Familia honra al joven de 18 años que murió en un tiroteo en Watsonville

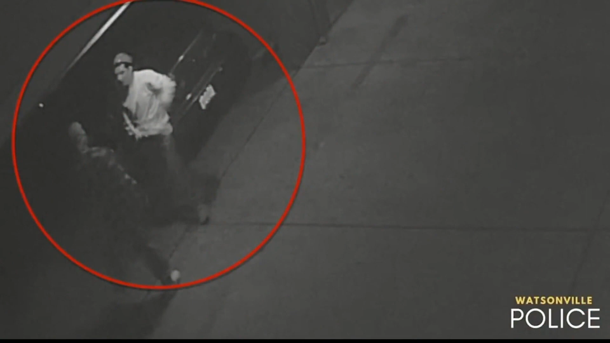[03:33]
Vamos a ver este video en el que se aprecia cómo dos sospechosos lo acorralan y luego intentan acorralarlo.
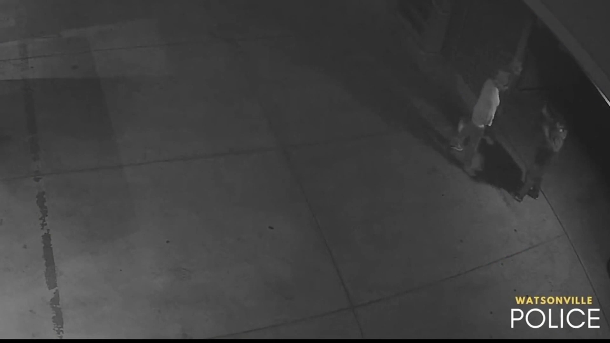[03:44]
Ahí lo ven en las imágenes, justamente cerca del garage. La policía está pidiendo ayuda para encontrar a estos sospechosos que podrían ser responsables de la muerte de este joven.